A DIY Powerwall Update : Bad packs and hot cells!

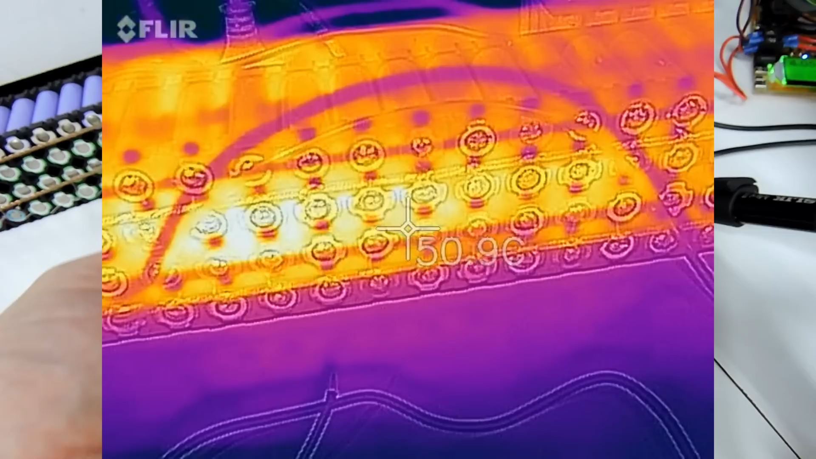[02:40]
60 degrees which is not very good at all when considering I was only drawing about
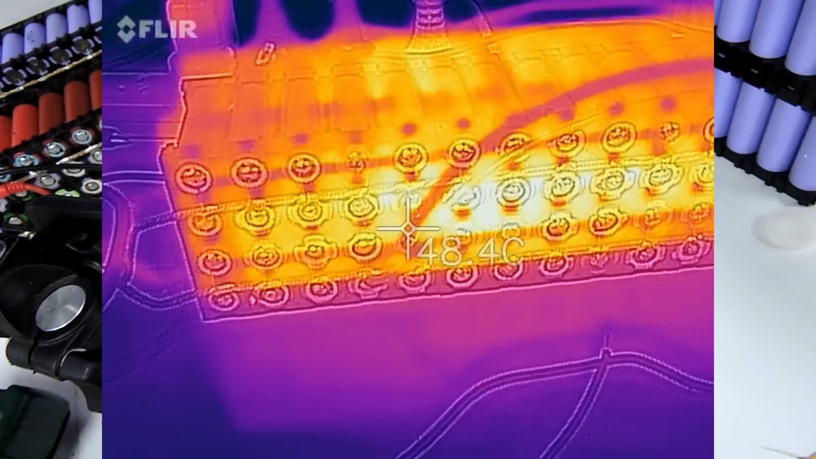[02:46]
50 amps out of the battery took about two and a half
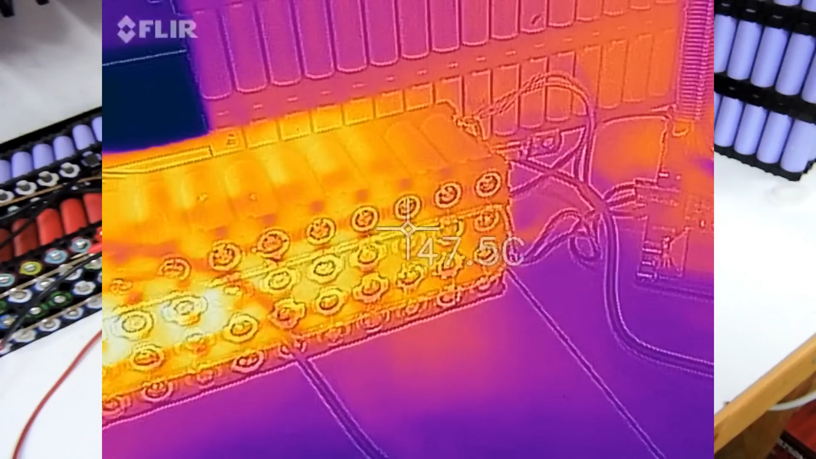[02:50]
hours I think to run that test so I'm going to run one more test now I've got the little SJ camera that has been provided by Gearbest
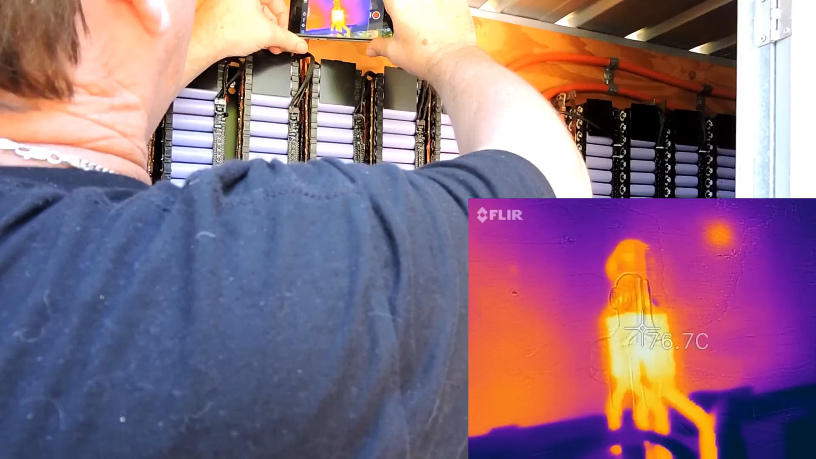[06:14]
On screen: spot 76.7°C
degrees on that joint let's have a look at the other ones
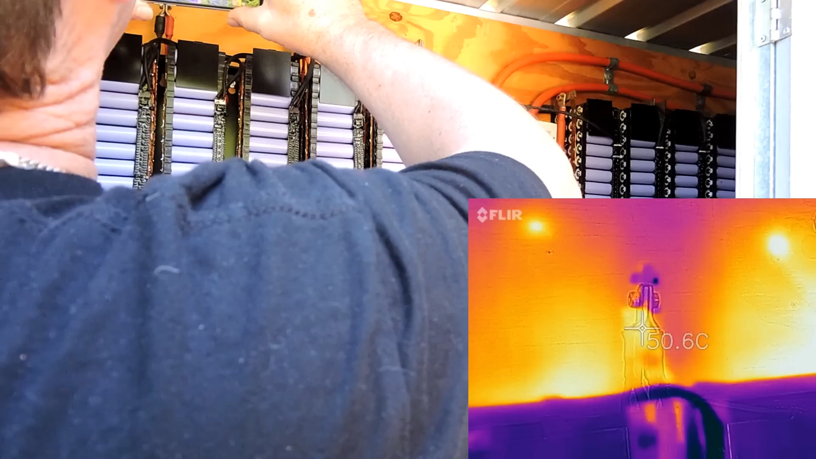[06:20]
On screen: spot 50.6°C
and the other ones coming at 50 degrees so this one's 20 degrees hotter it's this one just
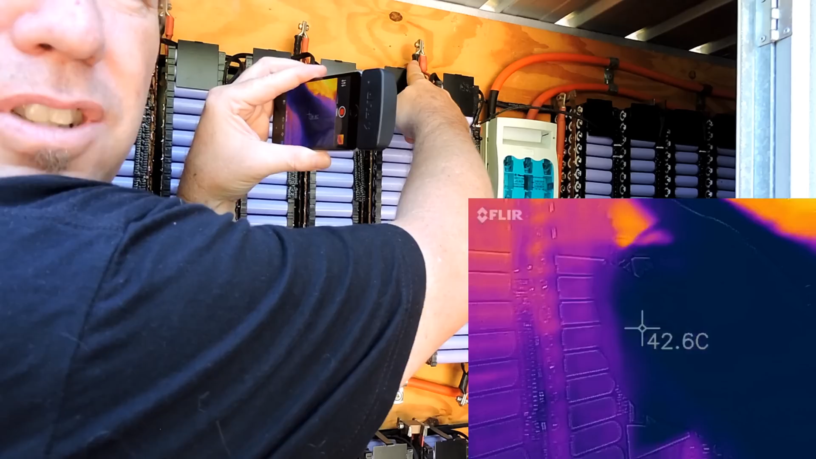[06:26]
On screen: spot 42.6°C
up here the only reason I realized it is because I went and checked every time I do something with my arm
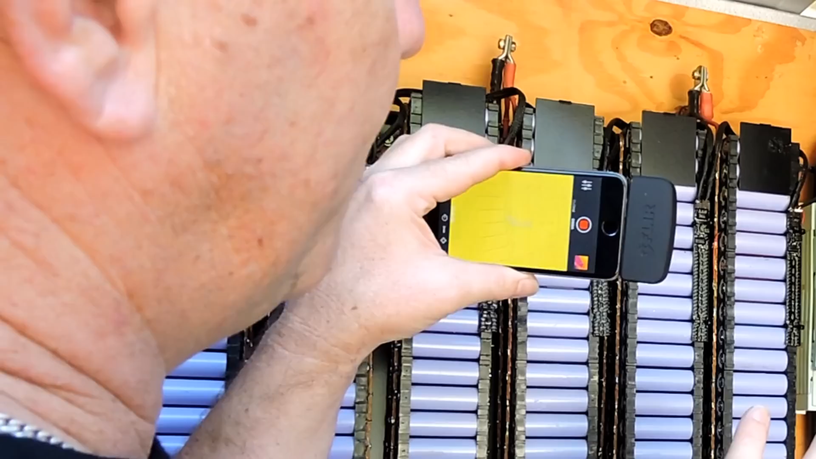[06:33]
my power wall I do I do as you'd expect there's no heat in those packs at all but touch test so I go around and touch everything but I tell you what I
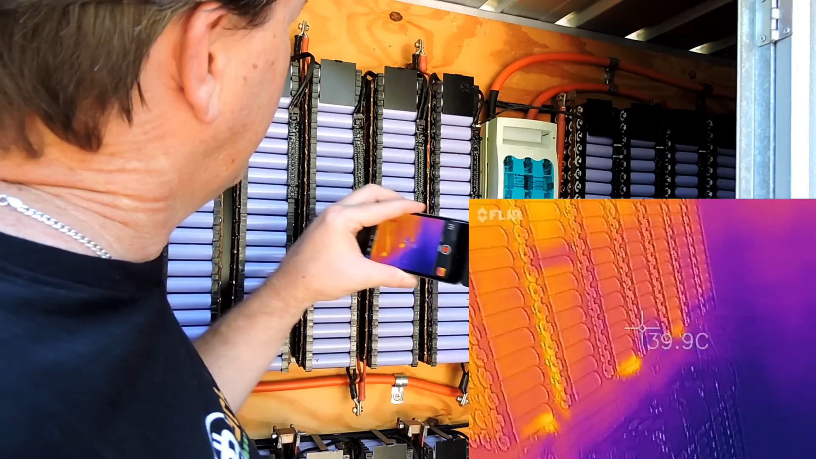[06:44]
On screen: spot 39.9°C
got a shock when I hit that so this one's high tech
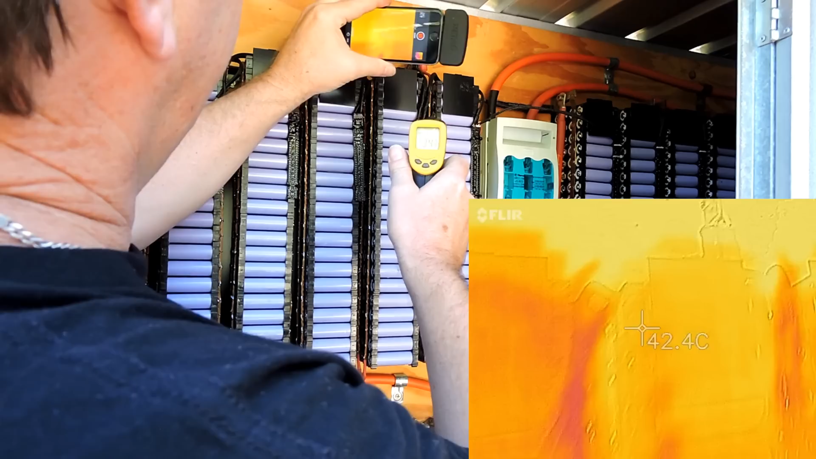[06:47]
On screen: spot 42.4°C
and it's saying 72 degrees at its hottest and
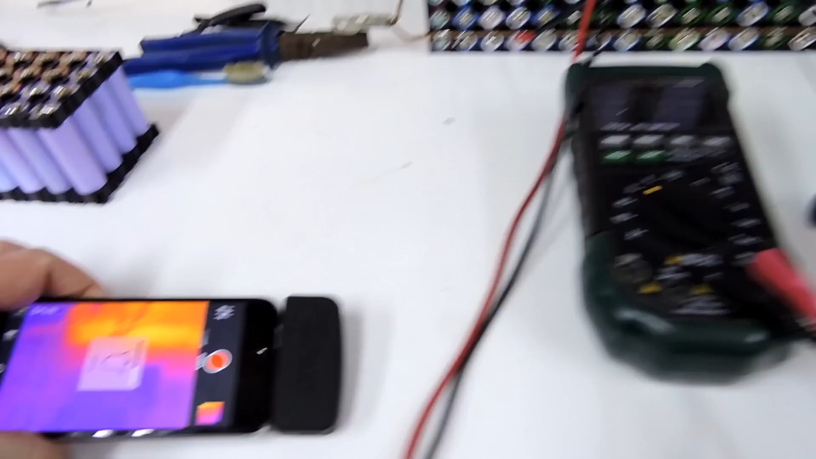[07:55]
out press record there there is some heat in this pack now
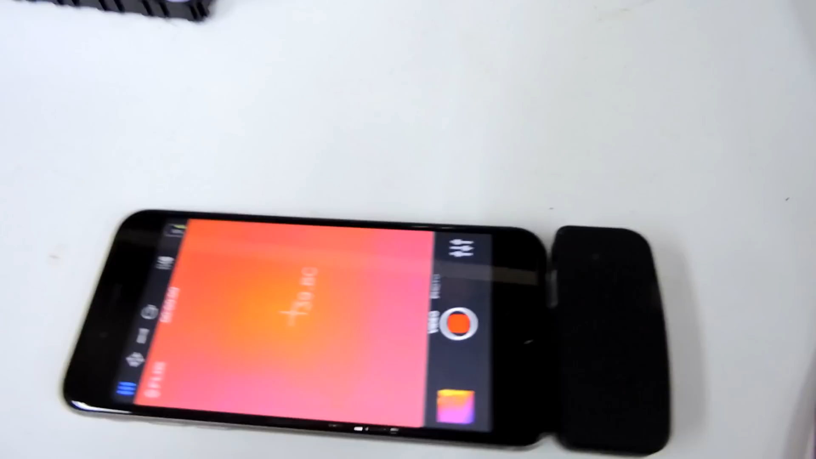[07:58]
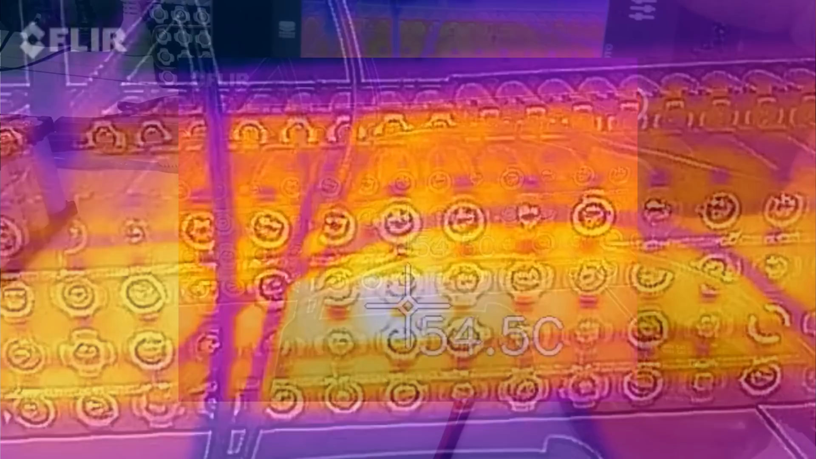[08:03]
as you can see looks like we got a cell there that's 58 degrees Celsius
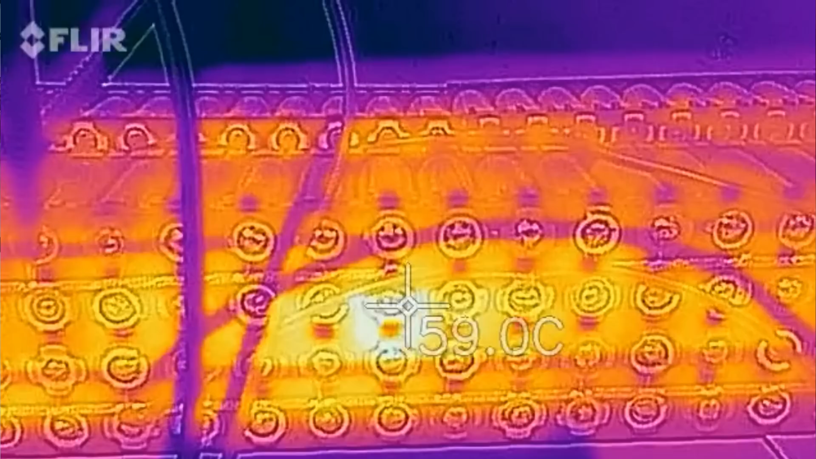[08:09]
On screen: spot 59.0°C
so if I had to have a quick look 58
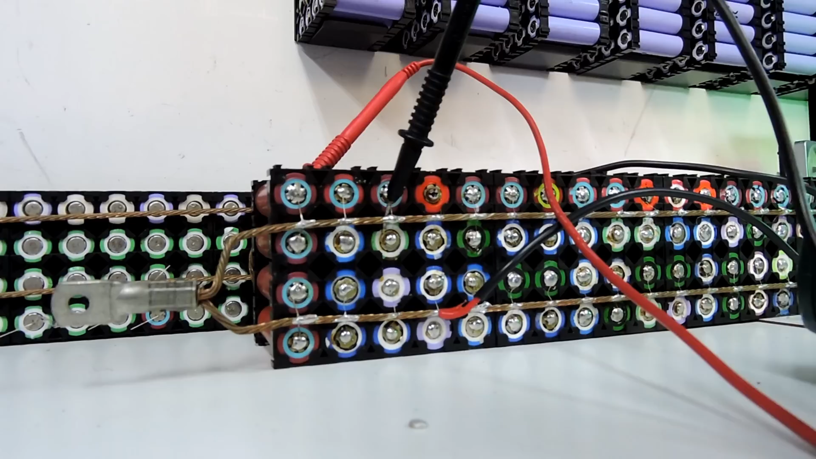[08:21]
degrees Celsius so
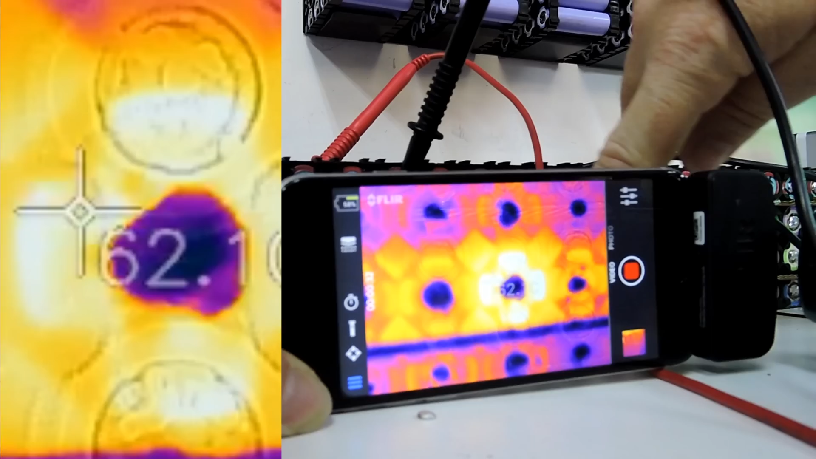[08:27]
where's me finger that blue cell holy yep okay so that blue cell there is
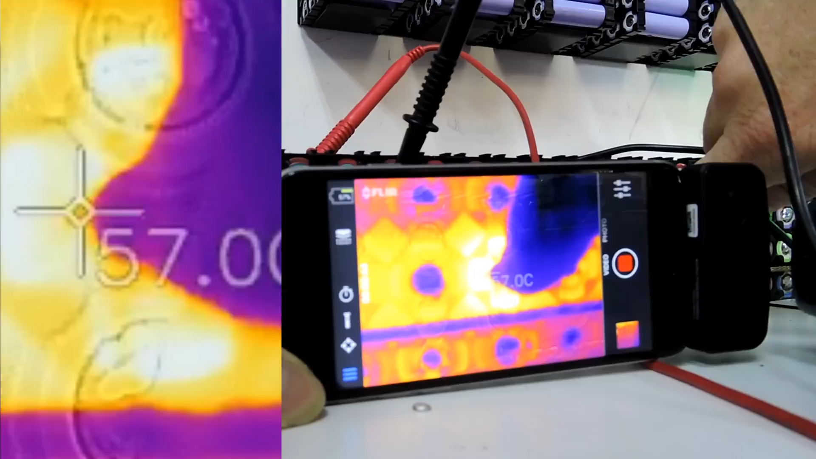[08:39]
On screen: spot 57.0°C
the one that's hot and it's really hot let's just snip that cable and the fuse is still intact
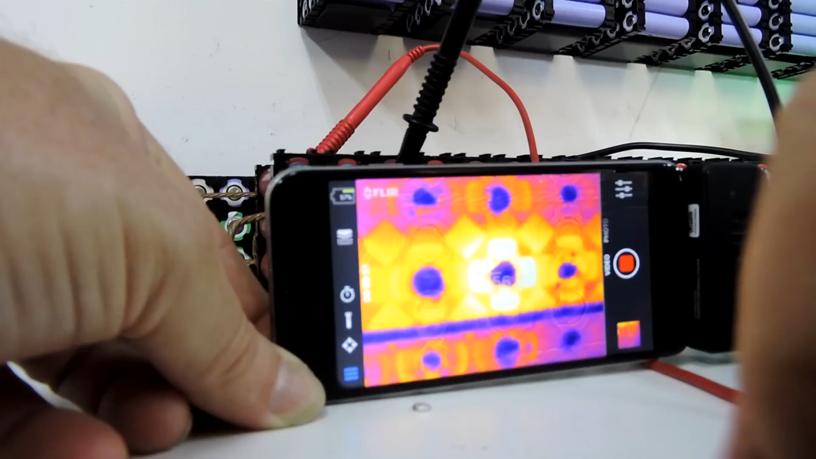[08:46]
so there we go we found the problem with that and we'll investigate that further and of course I did test that entire